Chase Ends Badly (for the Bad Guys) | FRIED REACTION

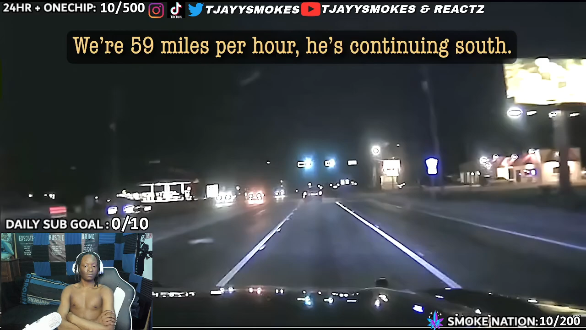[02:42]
A lot of smoke off that front end. Good spike. I got the good spike, 50 miles an hour. Make contact with him and advise them there's a Bailey.